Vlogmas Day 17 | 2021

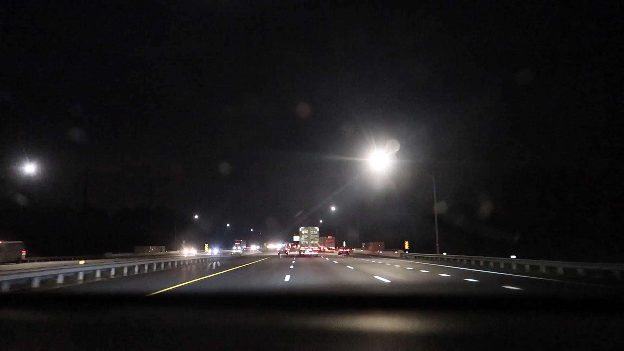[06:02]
we're about to cross the state line and I'm convinced not to miss it this time it is probably it's in New Jersey I think right maybe I'm not sure I don't know in one mile and away we go oh you know what what I don't think it was the state line I think it was Robert Trask
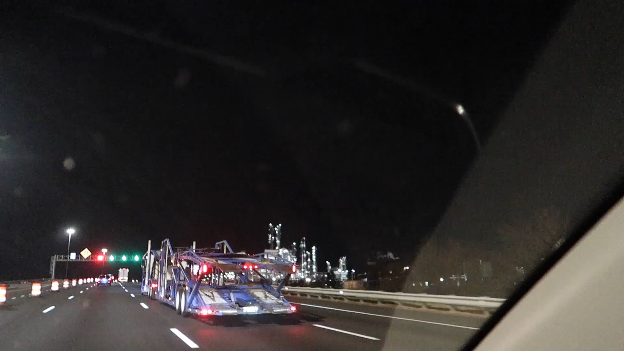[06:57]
or a power plant it's fine
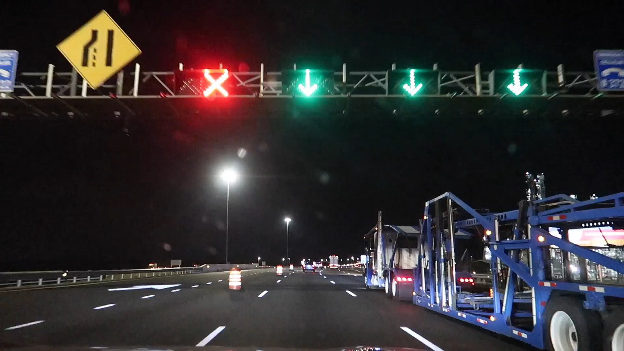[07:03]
I feel like we're about to cross the state line I just don't know where they're going to have the sign so I'm just going to leave it running
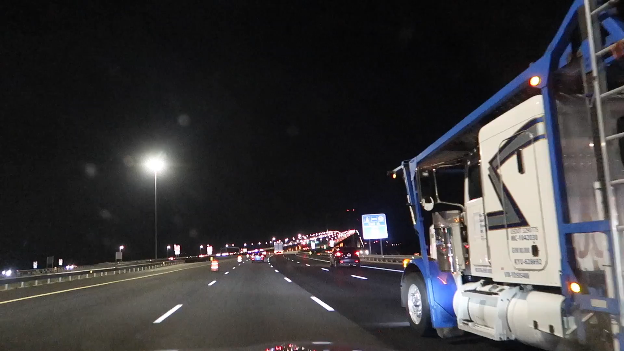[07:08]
I don't think there's a sign maybe when we get on the other side maybe when we get to the other sidewalk it should be in New Jersey alright we'll see you on the other side of the bridge
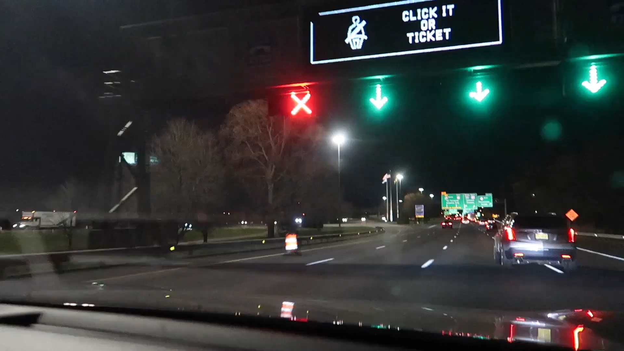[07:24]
I think we're in New Jersey there wasn't a sign but it said New Jersey state laws to buckle up so I think we're in New Jersey that's it right thank goodness much will point to that out early we're in New Jersey people
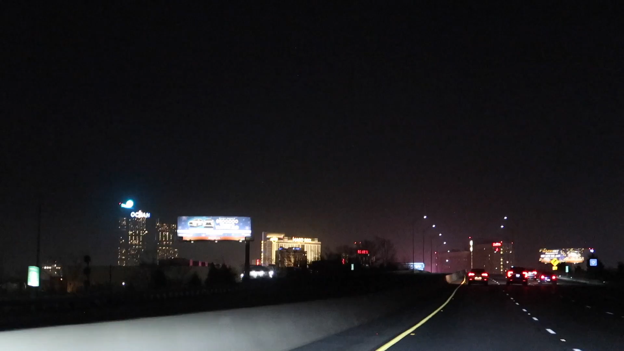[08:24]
everything's very blurry because there's a lot of cars coming by and passing but yeah we're excited we're almost here